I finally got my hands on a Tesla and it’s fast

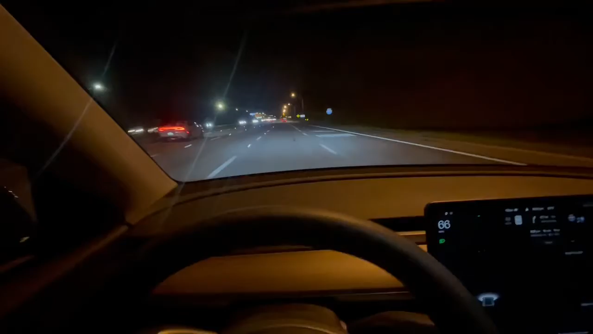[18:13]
But when you get, like, up here, with this lane I'm in at, it gets confused. And, it doesn't know which way to go, and if you ain't paying attention, it'll drive you right off the road. So, alright, so, we gon' put it back in autopilot. Keep my hand closed, just in case, foot close to the brakes. Right now, we're doing 68.